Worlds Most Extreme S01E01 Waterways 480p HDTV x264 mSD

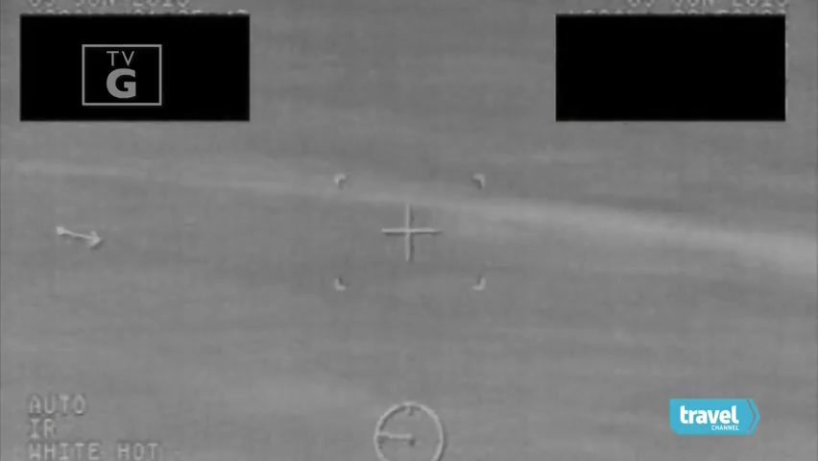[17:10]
on board the coast guard cutter team members get ready for action
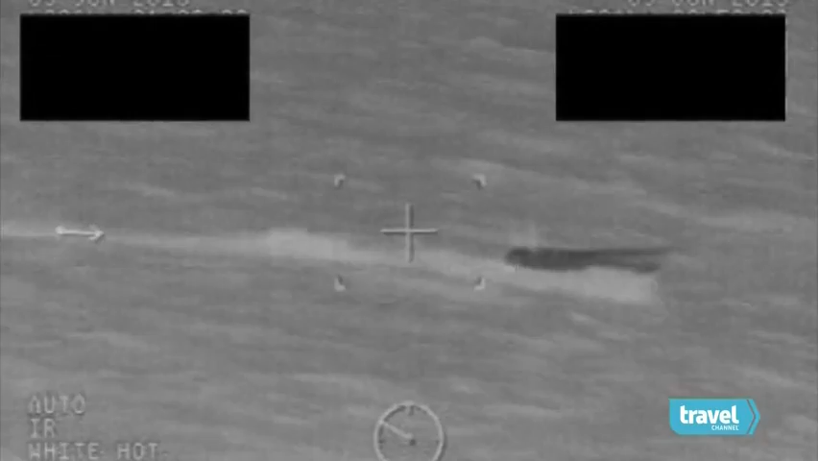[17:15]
we're always approaching a vessel as if they're armed it's extremely dangerous operation
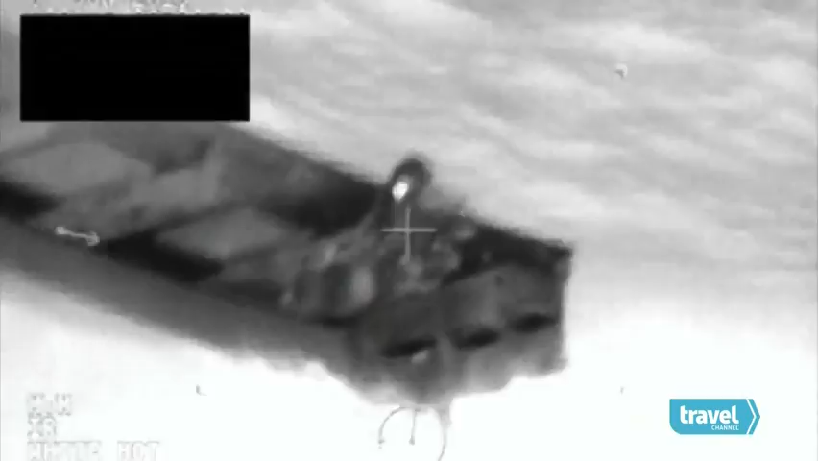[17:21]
your senses have to become more aware the smugglers are on the run
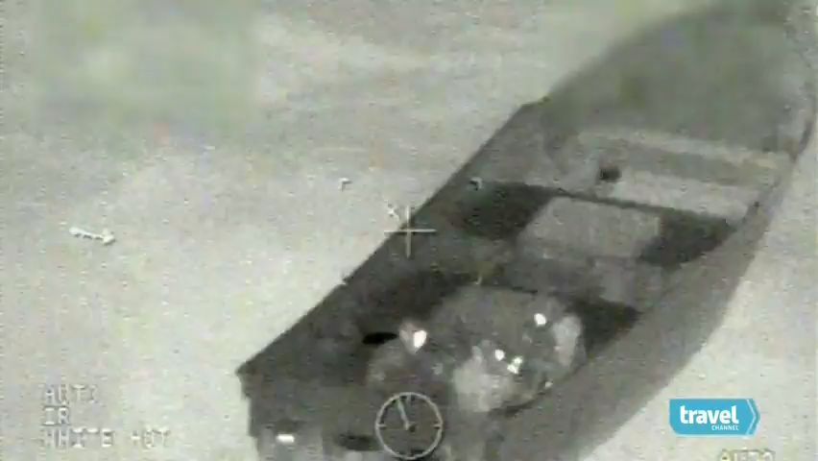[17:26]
but the coast guard vessels have the speed for the chase once we get in position we can go over the loud hailer inform them we're united states coast guard
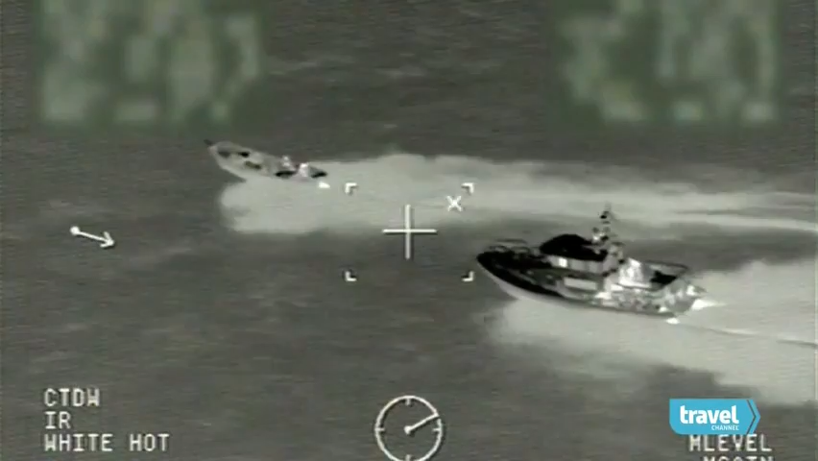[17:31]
the smugglers ignore the coast guard's warning
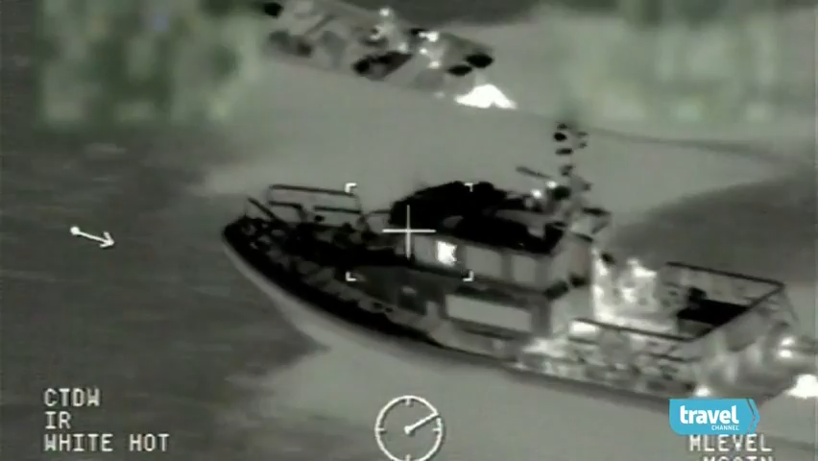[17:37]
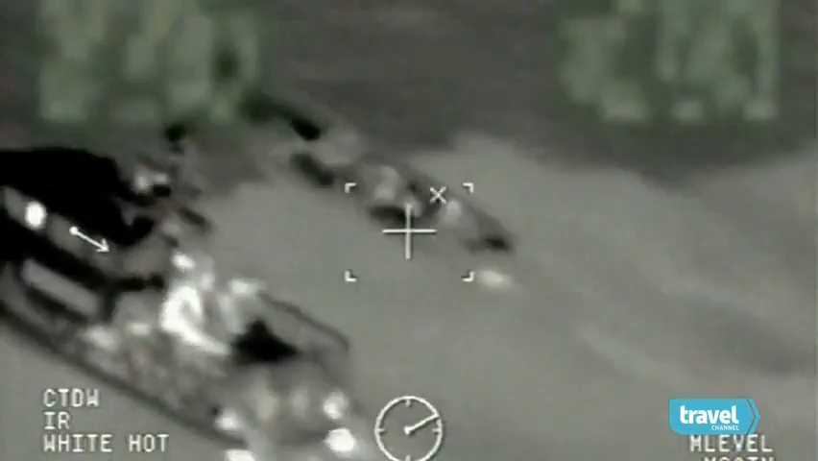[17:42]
we can do anything from warning shots and also disabling fire
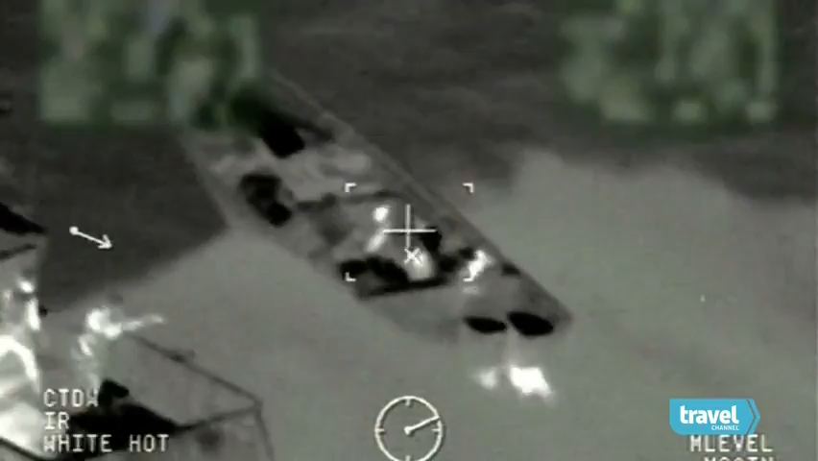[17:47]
shots to the engine stop the boat dead in the water
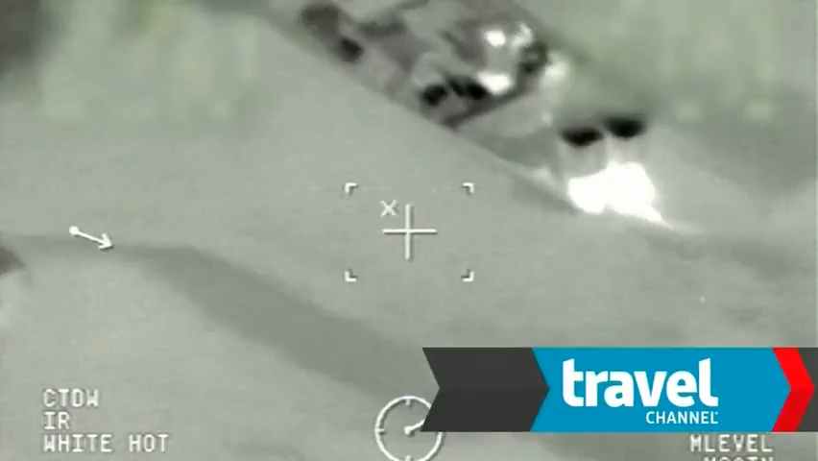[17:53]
these smugglers have a one-way ticket to jail